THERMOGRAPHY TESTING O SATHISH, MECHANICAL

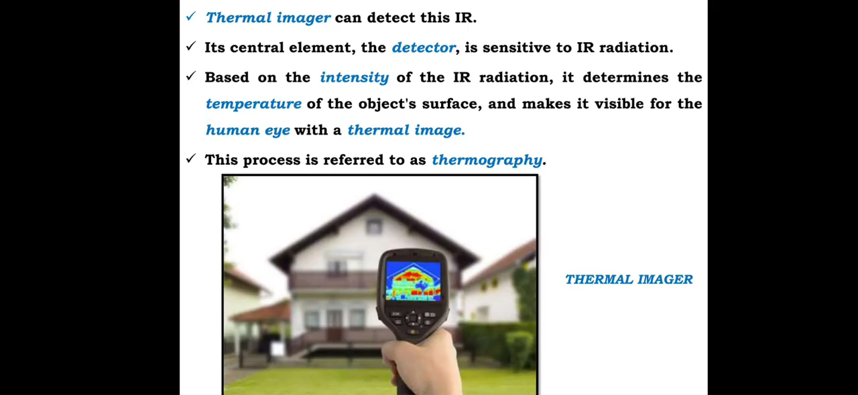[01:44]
This process is referred to as thermography. Below shows the home in a thermography picture of the detector. In order to make the IR radiation visible, the detector records it, converts it into an electric signal, and gives each signal a certain color, which is then shown in the display of the thermal imager. In principle, thermal imager does translate wavelength from the infrared spectrum into wavelengths, which are visible to the human eye color.
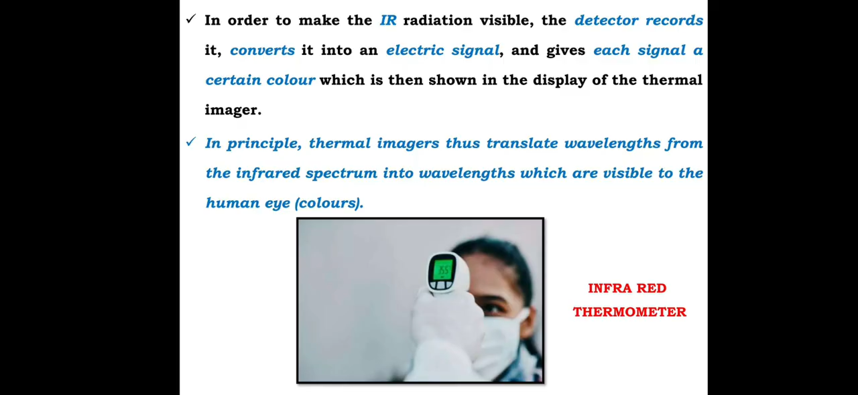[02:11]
These are the images of the few samples, which is monitored, and we can able to see the different pictures of the colors, which is showing the indication of the heat and the defected areas.
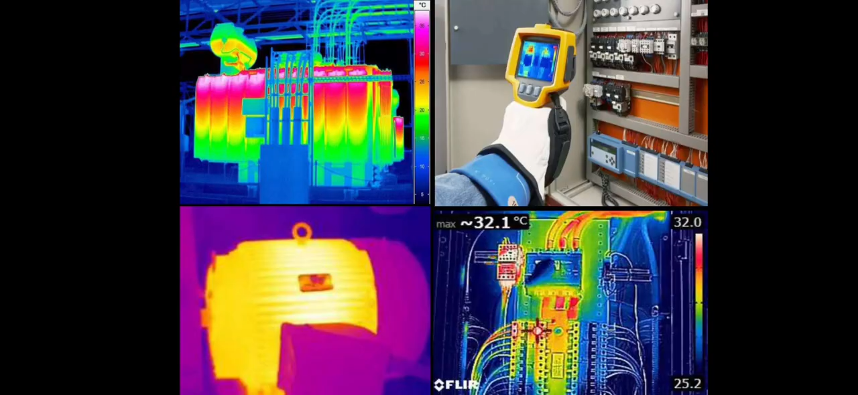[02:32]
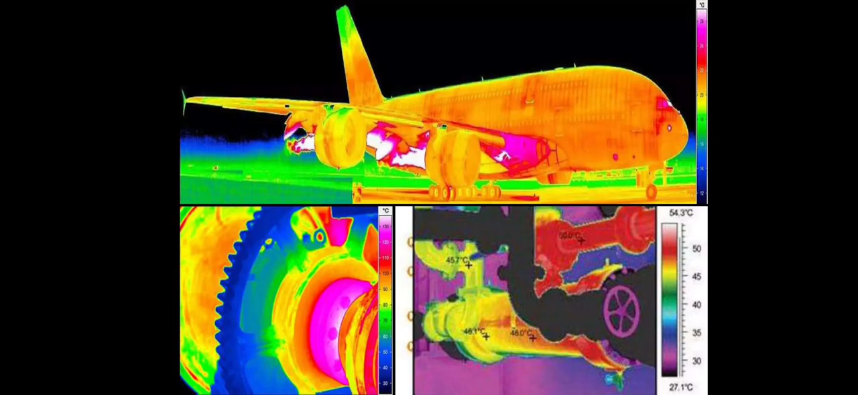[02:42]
The basic principle of thermographic NDT is that the flow of heat from
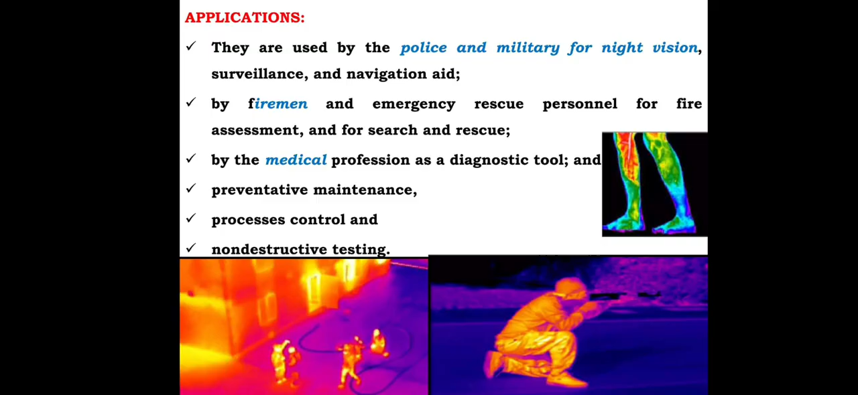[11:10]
By firemen and emergency rescue persons for fire assessment and for search and rescue. By the medical professionals as a diagnostic tool. And preventative maintenance, process control and non-destructive testing. Defaults in Composites It can be used to find defects in shafts, pipes and other metal or plastic parts.